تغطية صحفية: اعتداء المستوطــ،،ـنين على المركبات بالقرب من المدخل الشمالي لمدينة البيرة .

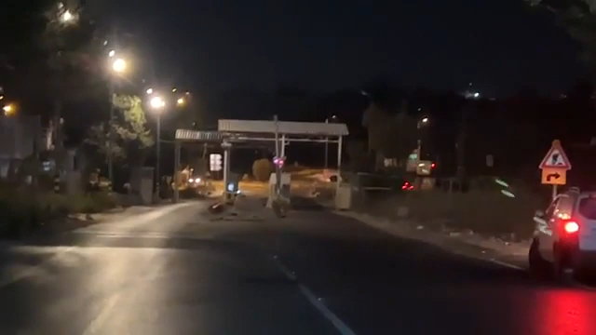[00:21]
إذن متابعينا الكرام، أسعد الله أوقاتكم. نحن الآن متواجدون أمام المدخل الشمالي لمدينة البيري، حيث اعتداء قطعان المستوطنين على المركبات التي تمر من هذا المدخل، حيث جاءت دعوات
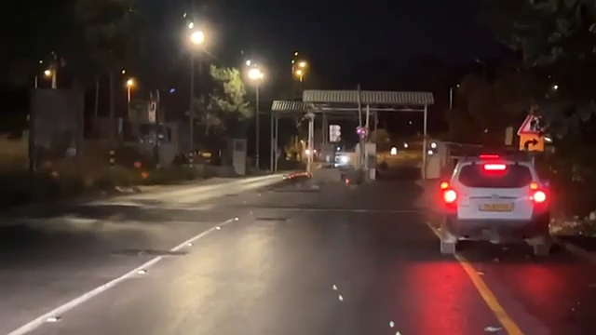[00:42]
للمستوطنين للنزول إلى هذه المنطقة، حيث كما نرى الآن هجوم على مركبات المواطنين الفلسطينيين قرب حاجز بيت إيل مع تواجد مكثف لجيش الاحتلال لحماية قطعان المستوطنين، حيث كما رأينا